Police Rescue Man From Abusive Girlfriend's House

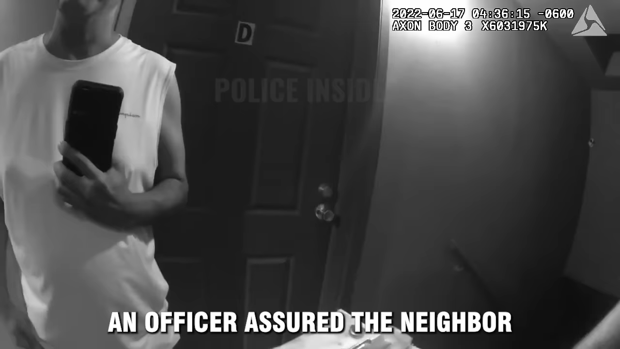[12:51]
An officer assured the neighbor that the female would not be taken to jail and then proceeded to question him. Please stop asking my neighbor questions. I will give you what information.
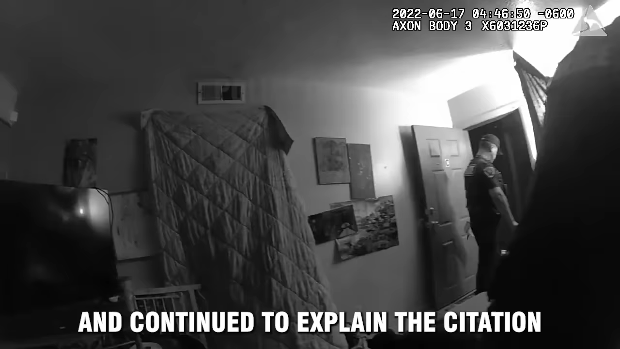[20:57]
and continued to explain the citation that they issued to the female.